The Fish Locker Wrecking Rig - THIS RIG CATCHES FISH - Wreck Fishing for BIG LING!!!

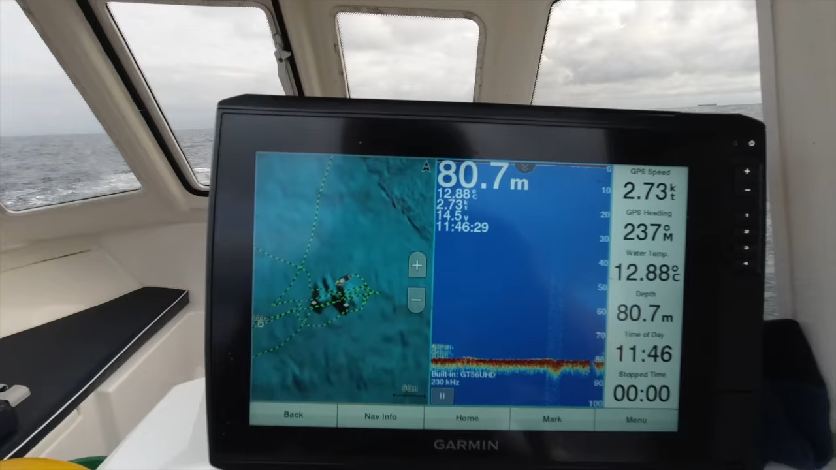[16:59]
On screen: depth 80.7 m, water 12.88°C, speed 2.73 kn
this is the wreck what i'm drifting over now and you can see these are my first few drifts that i did
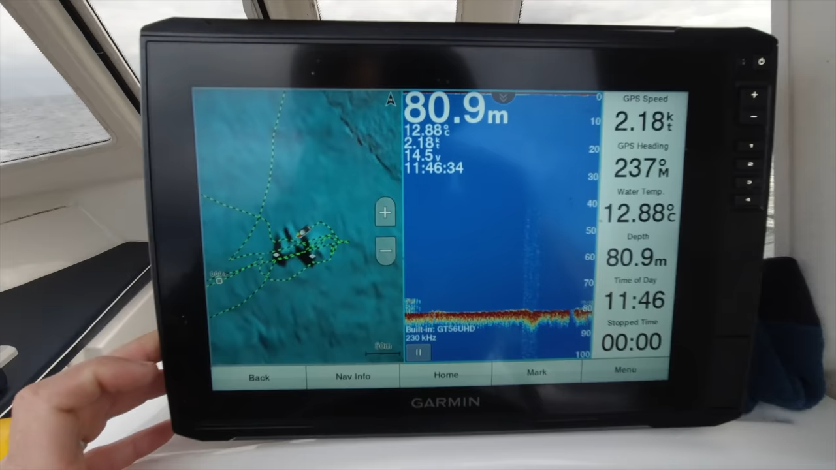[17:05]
On screen: depth 80.9 m, water 12.88°C, speed 2.18 kn
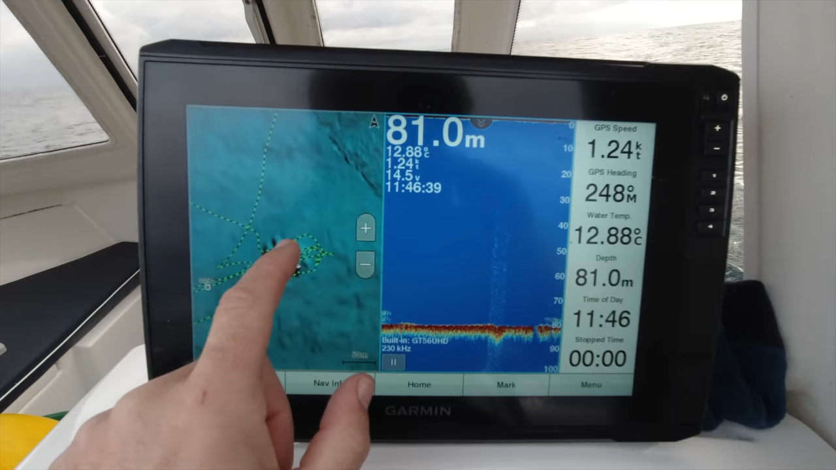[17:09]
On screen: depth 81.0 m, water 12.88°C, speed 1.24 kn
when i finished my drift a loop around go up tide of the wreck and drift back down over it and you can see that i'm just coming over the wreck now there look and there's the wreck showing so my first drift was just to ascertain at which direction i was going and then run round and drift it again just
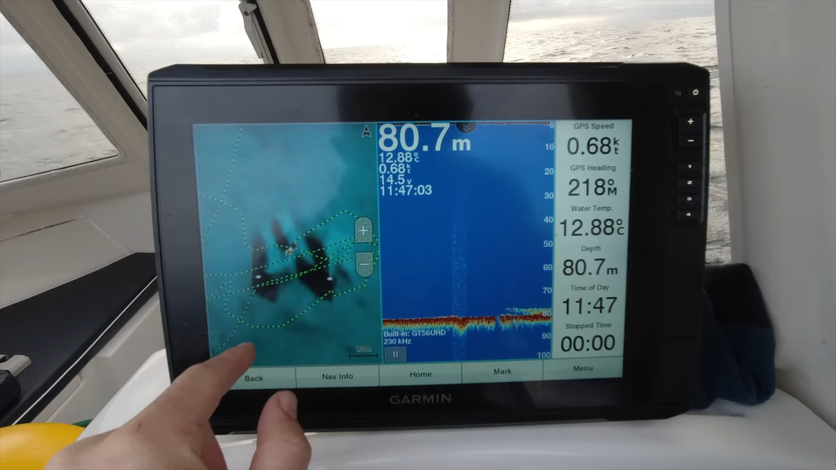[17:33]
On screen: depth 80.7 m, water 12.88°C, speed 0.68 kn
like that and there's the wreck
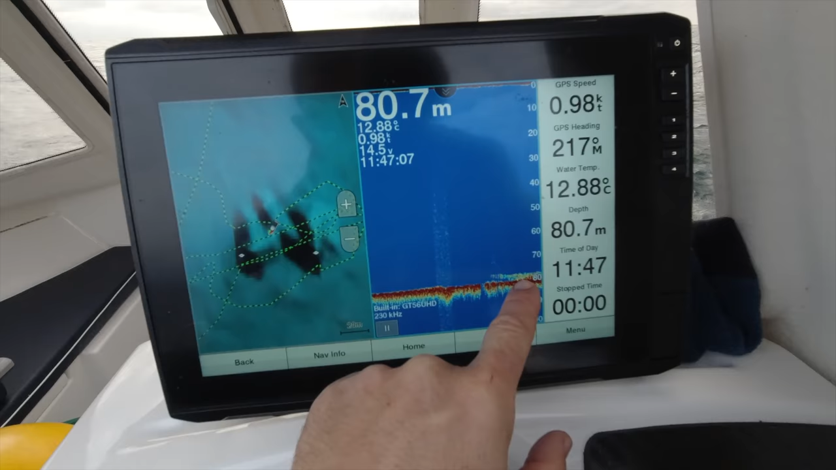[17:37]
On screen: depth 80.7 m, water 12.88°C, speed 0.98 kn
you can see flats it i'll try and zoom this in a little bit that
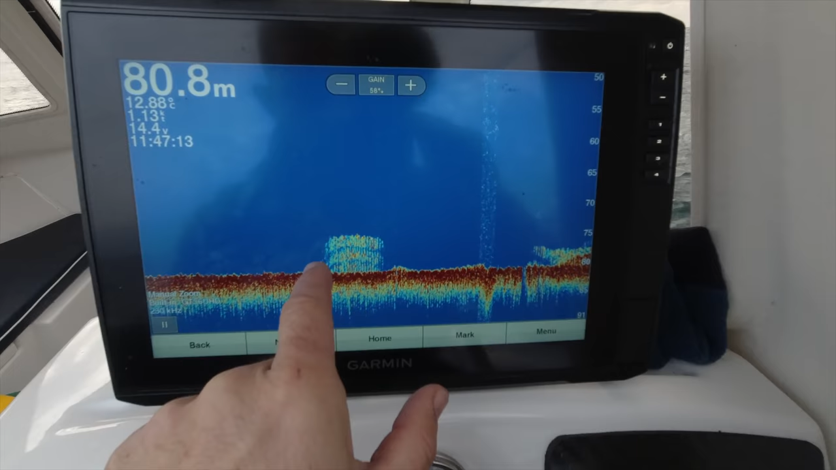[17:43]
On screen: depth 80.8 m, water 12.88°C
was when i steamed over it once and this is where i'm coming up to it now
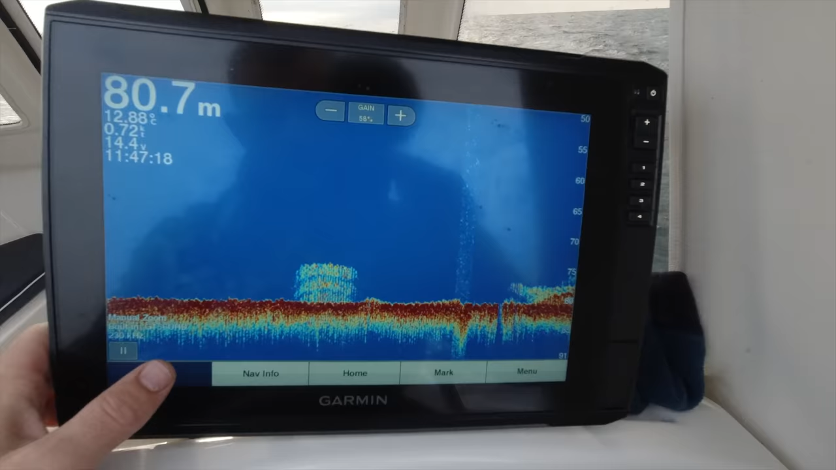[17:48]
On screen: depth 80.7 m
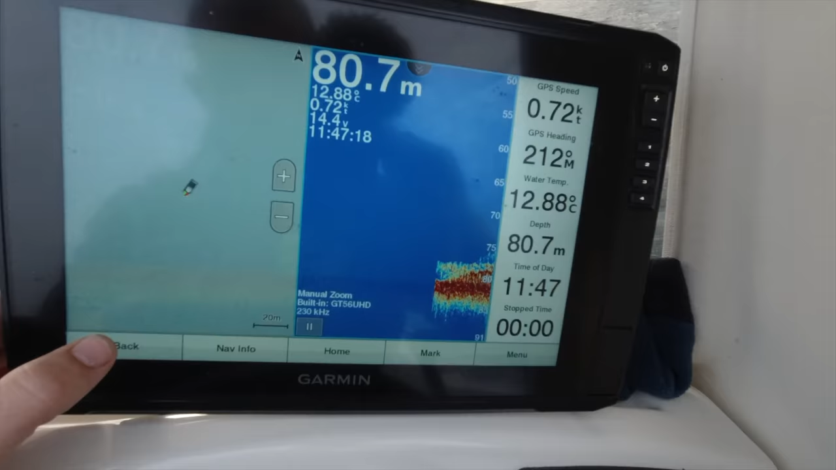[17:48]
On screen: depth 80.7 m, water 12.88°C, speed 0.72 kn
you can see so that is what the wreck looks like on the sounder